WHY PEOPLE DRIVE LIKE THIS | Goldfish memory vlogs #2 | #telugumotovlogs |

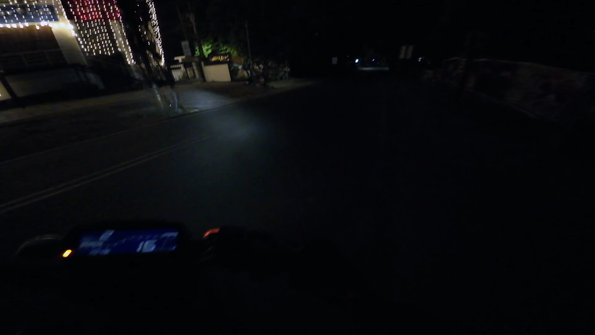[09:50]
ఓకే ఏంది మొత్తం అంధకారం ఉంది. ఓకే వైజర్ వల్ల, ఓకే బై ద వే హెల్మెట్కి కొత్త వైజర్ తీసుకున్నా, స్మోక్ వైజర్.
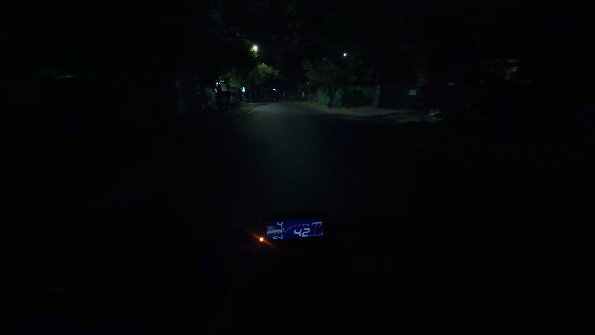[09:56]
అండ్ ట్రస్ట్ మీ లిటరలీ అసలు ఏం కనిపించలేదు నాకు. లైక్ చెప్పాలంటే హౌ కెన్ ఐ ఎక్స్ప్లెయిన్ మ్యాన్,
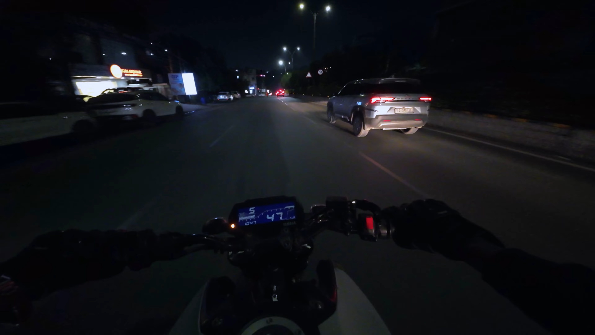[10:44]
ఏం మాట్లాడుతున్నావు నేను, కరెక్ట్ యూటర్న్ తిరిగే దగ్గర వస్తున్నావు నువ్వు, ప్లేస్ అంతా లేనట్టు మా భయపడతారు ఇట్లాంటి వాళ్ళు. సో నేను ఇక్కడ నైట్ టైం కొంచెం కేర్ఫుల్గా ఉండాలి